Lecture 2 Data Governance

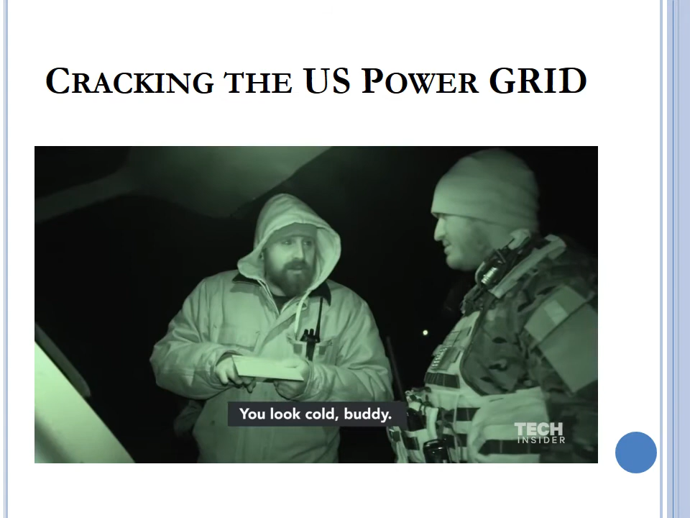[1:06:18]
You're cold, but it sucks out here.
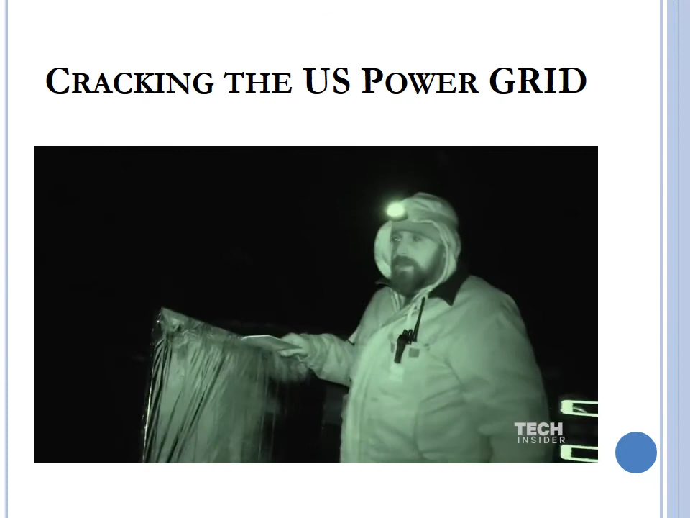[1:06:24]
What this is going to do is this is going to block the infrared component of the sensor.
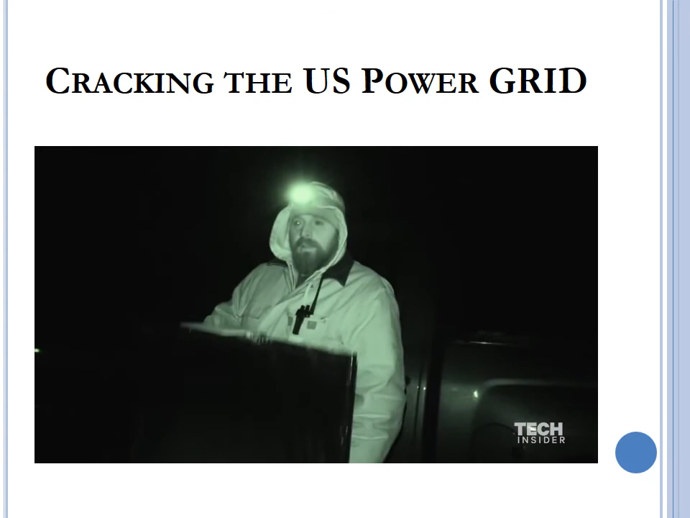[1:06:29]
You should effectively see my body heat disappear. And we're going to send Steve over the fence again.